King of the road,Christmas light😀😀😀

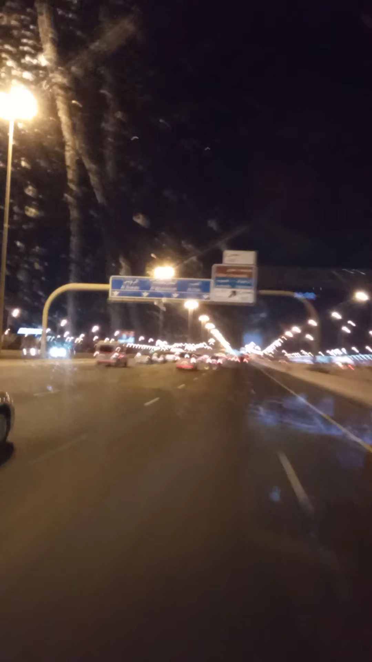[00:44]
Diba ang ganda, oh ganito lang guys pag tuwing gabi, parang Christmas tree yung daanan nila, eh. Daming ilaw, eh. Kumbaga, napakaganda ang ilaw natin dyan. Maaliw ka talaga, mawala yung problema mo. So guys, sana ganito din sa atin, no? Pero bihira lang siguro. Ito guys, pag mas ganyan na mag-uti, ang napakagandang ilaw nila.
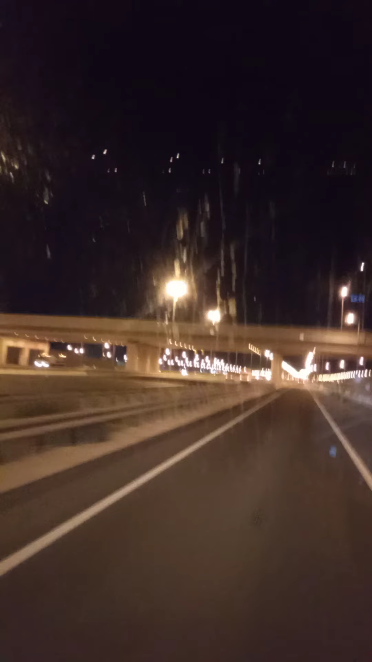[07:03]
Ang mga bridge nila, no? Kompleto talaga. Guys, napakaganda. Parang Pasko, palaging ganito kaganda ang mga ilaw nila. Oh guys, tanaw na tanaw nyo lahat yung mga view, no? Nakakaliw, napakaganda pagmasdan, guys.
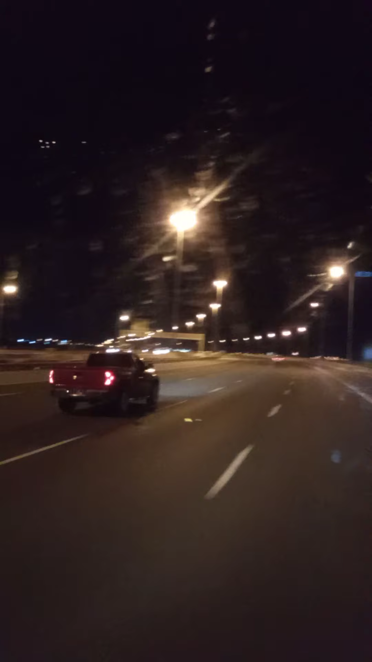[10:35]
Dami ding ilaw, mga poste. So ganito din guys. Ganda din tingnan. Sa highway ito, pero patungo to sa pumulisyon namin. So, wala na tayo sa malaking highway. Andito na tayo sa highway namin na patungo sa amin ang pumulisyon. Parang probinsya na highway. Marami pa ding ilaw guys. So, yun. Ganda pa din. Sana ganito sa atin. Kaganda ang mga ilaw. Ganito kadaming ilaw. Di ba guys?